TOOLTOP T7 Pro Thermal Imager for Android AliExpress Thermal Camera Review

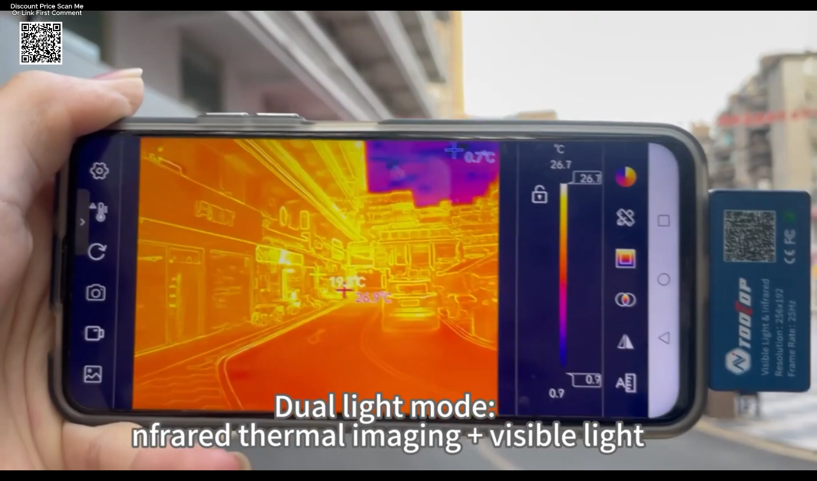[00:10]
On screen: scale top 26.7°C, scale bottom 0.7°C
The Tolltop T7 Pro is an advanced infrared thermal imaging camera designed for Android users who need high-precision diagnostics in industrial and technical environments.
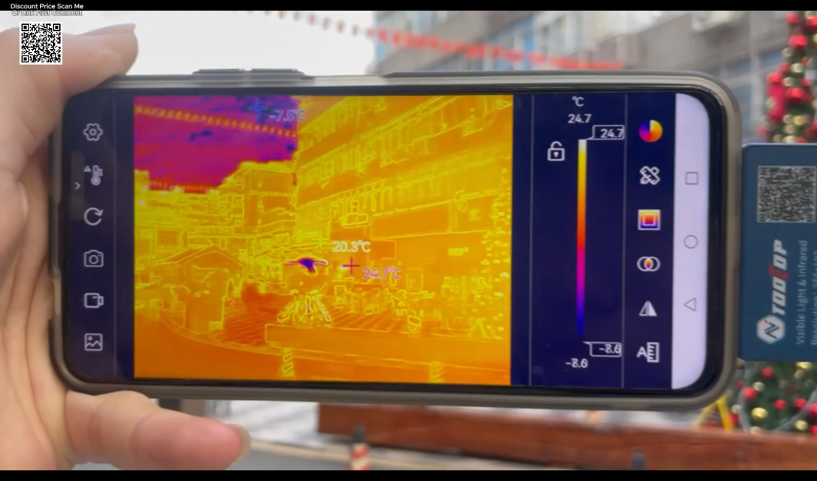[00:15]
On screen: scale top 24.7°C, scale bottom -8.6°C
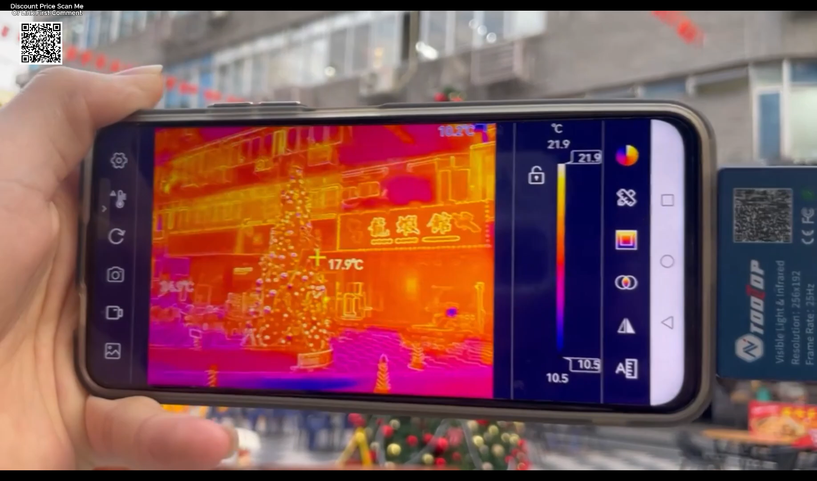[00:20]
On screen: spot 17.9°C, scale top 21.9°C, scale bottom 10.5°C
It features a 256x192
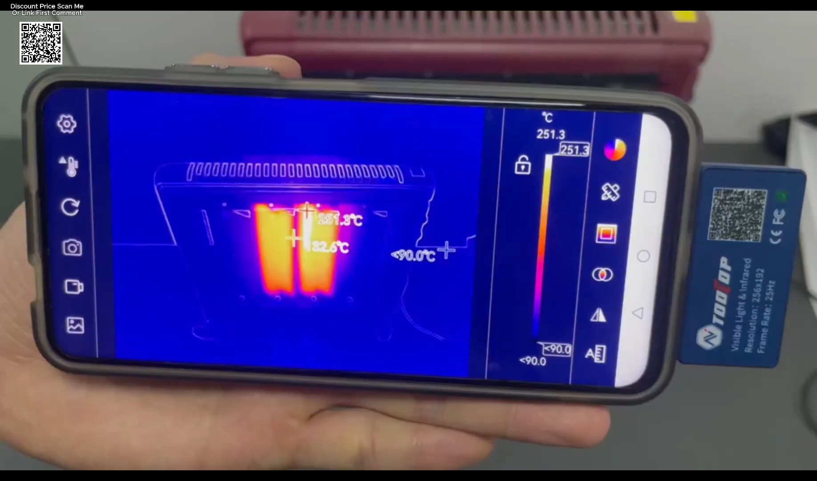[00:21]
On screen: scale top 251.3°C
infrared sensor paired with a 640x480 visible light lens,
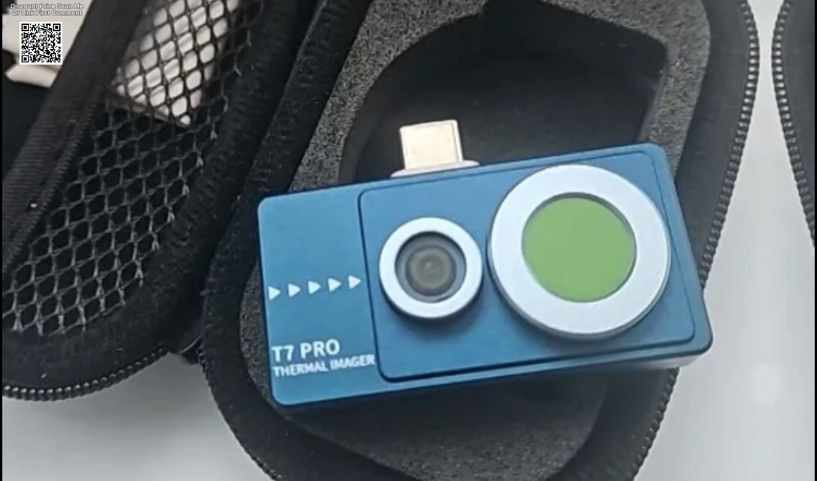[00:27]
allowing users to visualize hidden heat signatures with incredible clarity.
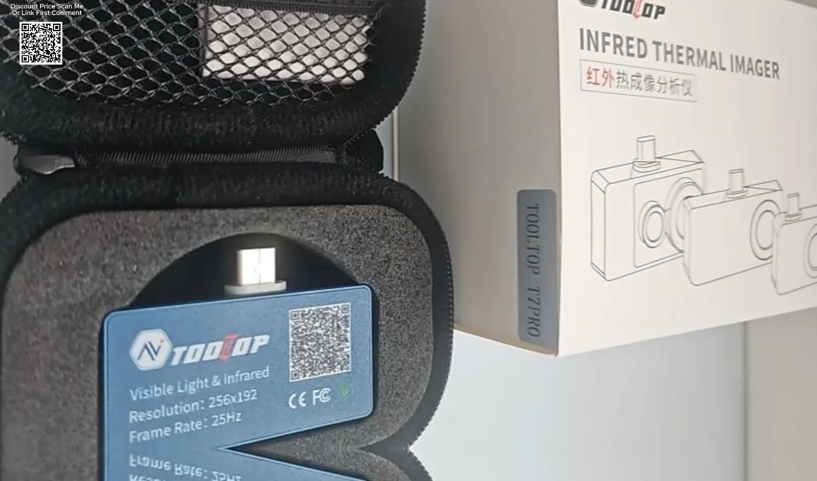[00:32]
Thanks to its powerful image fusion technology, the T7 Pro reveals temperature problems that would otherwise go unnoticed.
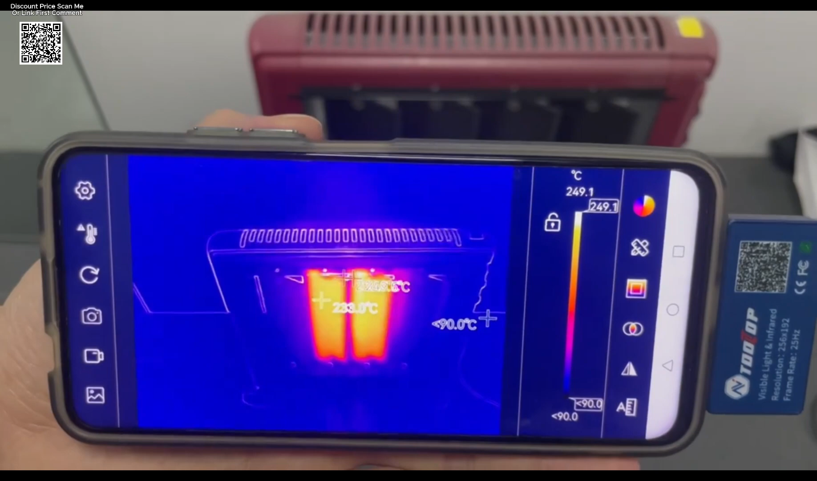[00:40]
On screen: scale top 249.1°C
With a fast 25 Hz refresh rate, it delivers real-time, lag-free monitoring,
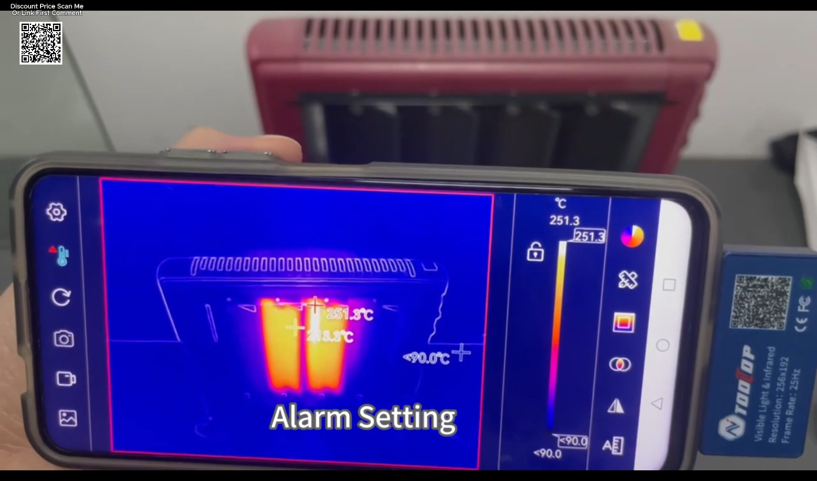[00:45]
On screen: max 251.3°C, scale top 251.3°C
essential for accurate analysis during inspections.
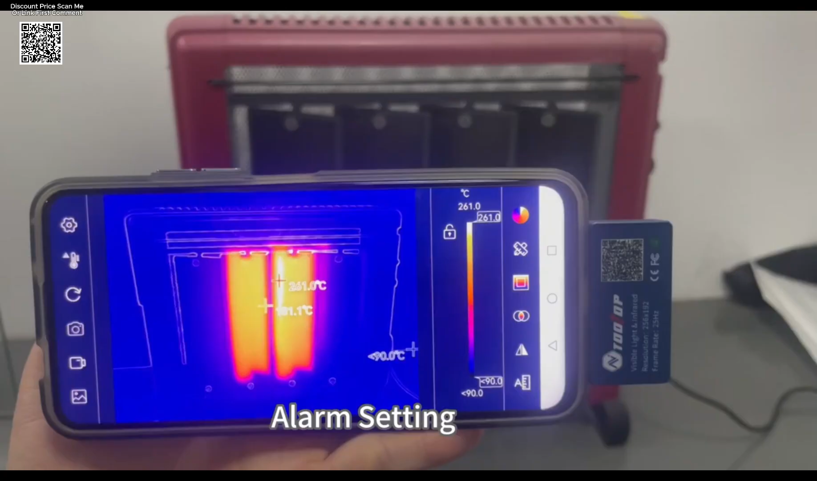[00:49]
On screen: scale top 261.0°C
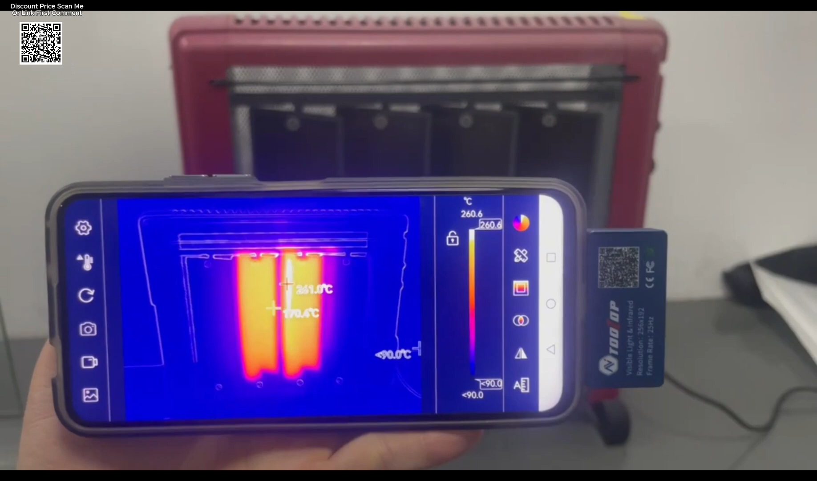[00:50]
On screen: scale top 260.6°C
This thermal imager supports multiple imaging modes, including pure infrared, visible light, and several fusion styles combining both.
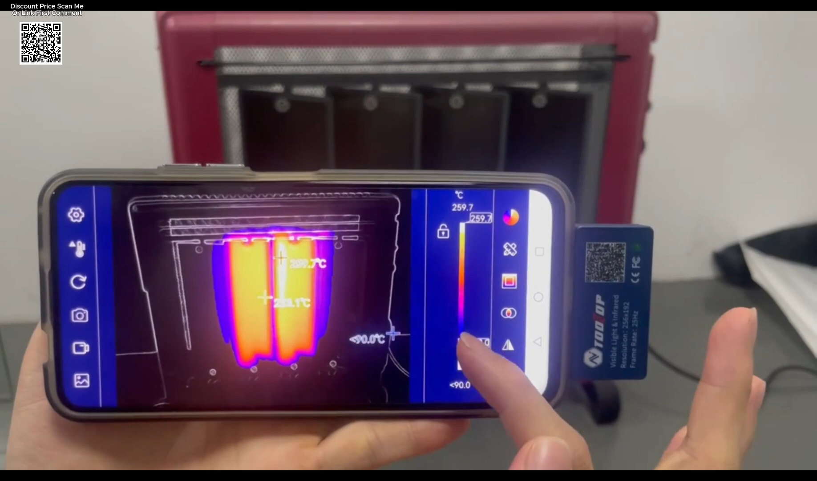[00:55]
On screen: scale top 259.7°C
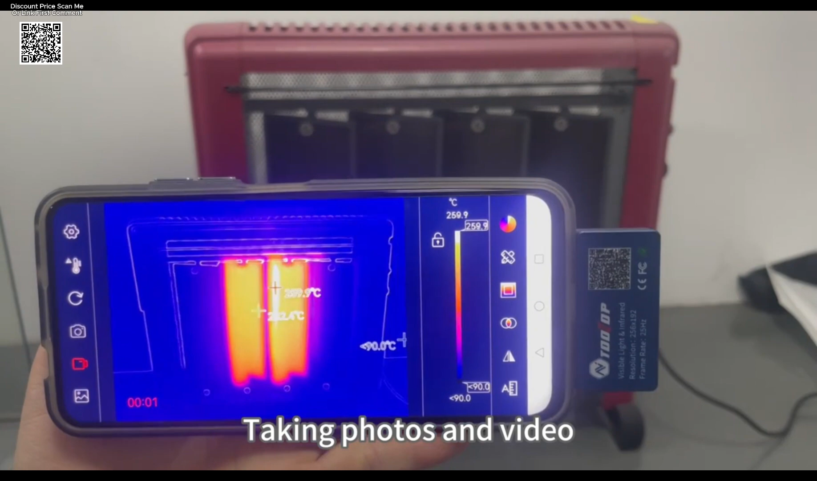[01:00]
On screen: scale top 259.9°C
Compared to traditional phone-based thermal cameras, the image detail is sharper and much more refined.
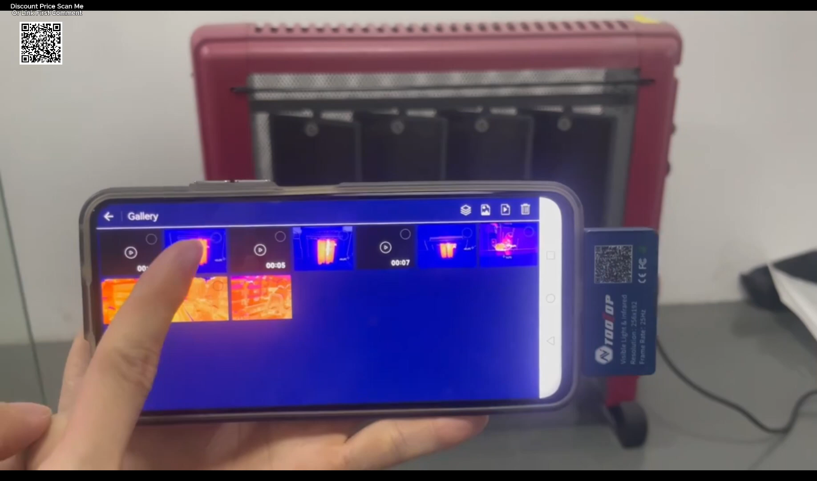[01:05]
The device includes a multifunctional Android app, enabling users to capture photos and videos,
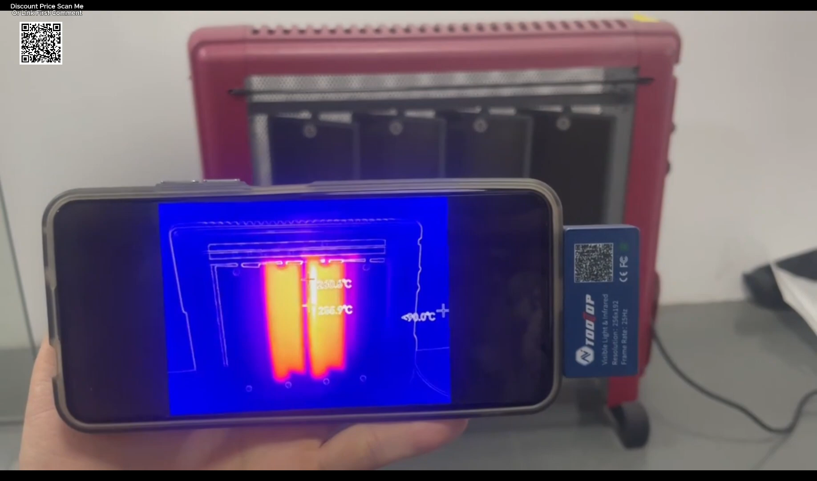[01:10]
select measurement points, draw temperature lines and areas, and choose from six different color palettes to easily detect heat variations.
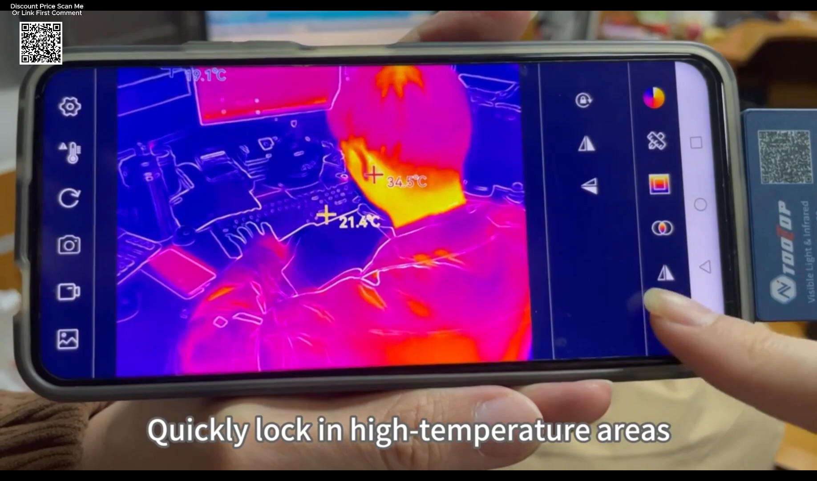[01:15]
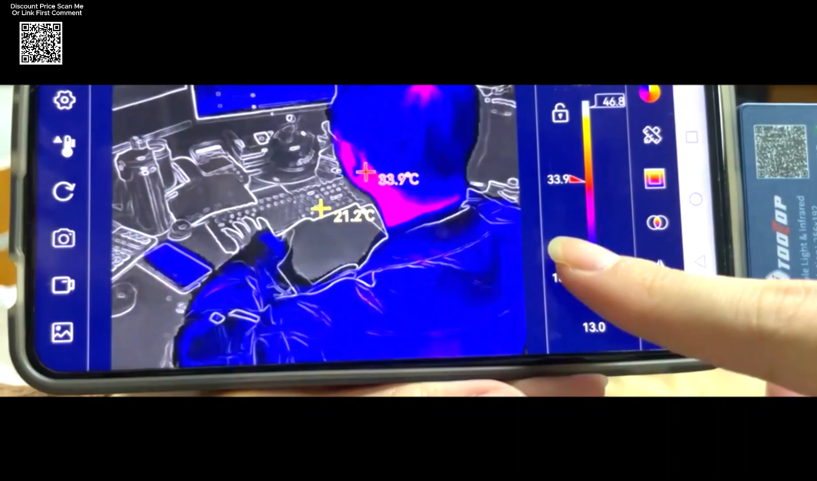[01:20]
It's ideal for electrical work, plumbing, HVAC maintenance, and mechanical diagnostics.
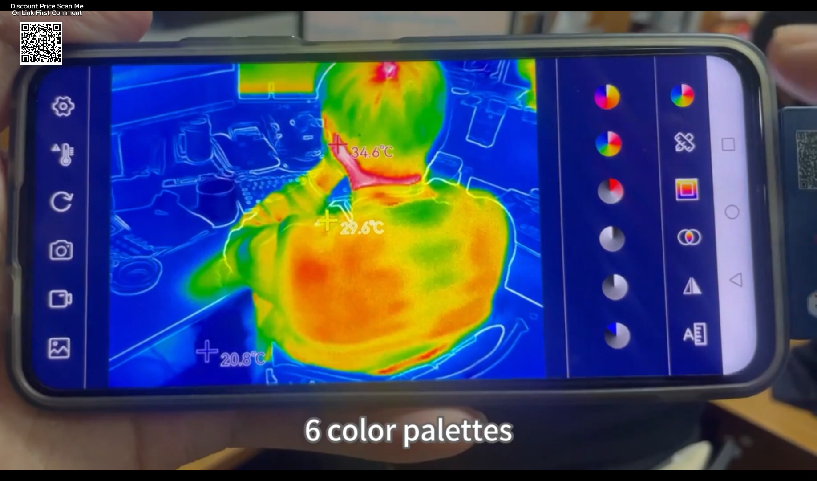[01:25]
On screen: spot 29.6°C
The wide temperature range of minus 50 to 600 degrees Celsius ensures it's ready for almost any application,
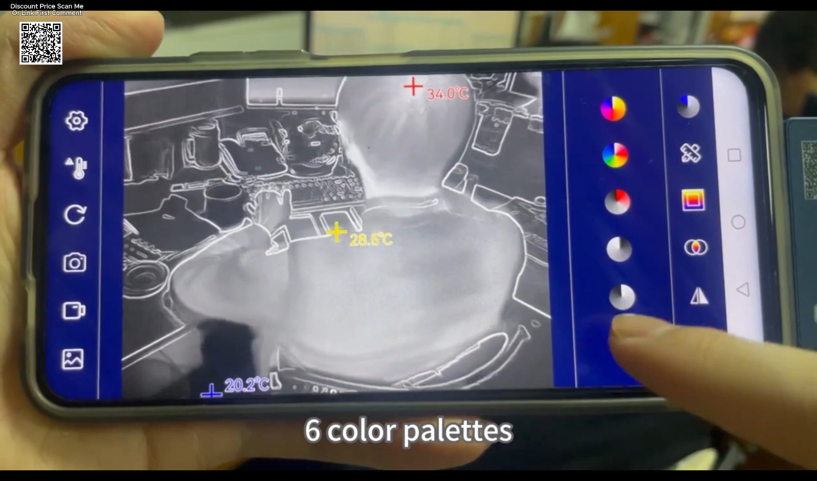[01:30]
On screen: max 34.0°C, min 20.2°C
maintaining accuracy within plus or minus 2 degrees Celsius or
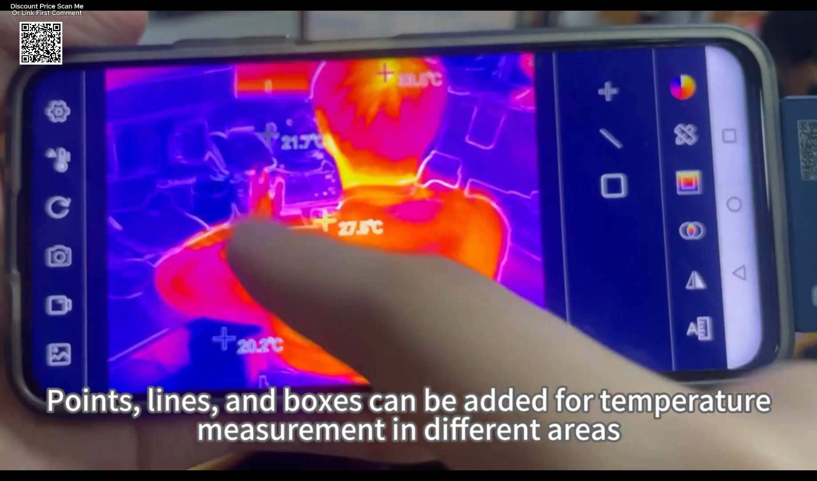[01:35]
plus or minus 2% of the actual reading.